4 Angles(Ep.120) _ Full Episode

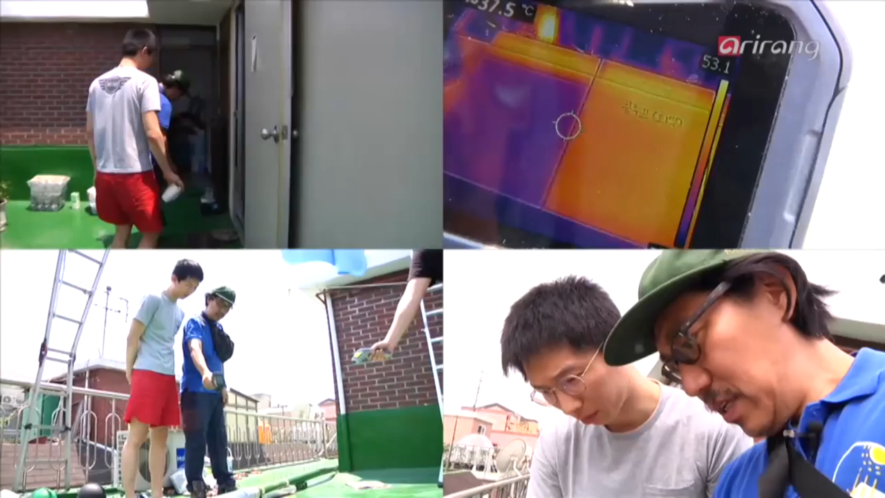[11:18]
The inside temperature is 32.6 degrees and the building surface temperature is 44 degrees.
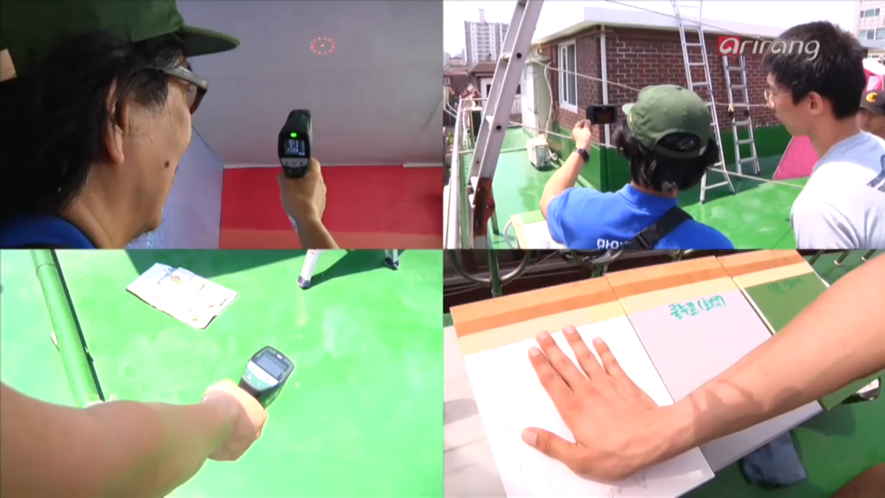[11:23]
How much will those figures drop?
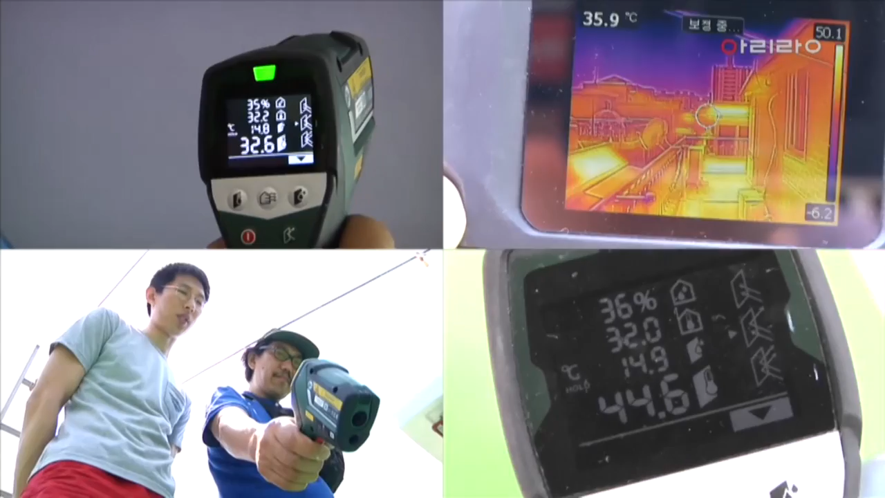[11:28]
표면 온도가 이렇게 초록색 같은 경우는 한 70도까지도 올라가요. 네.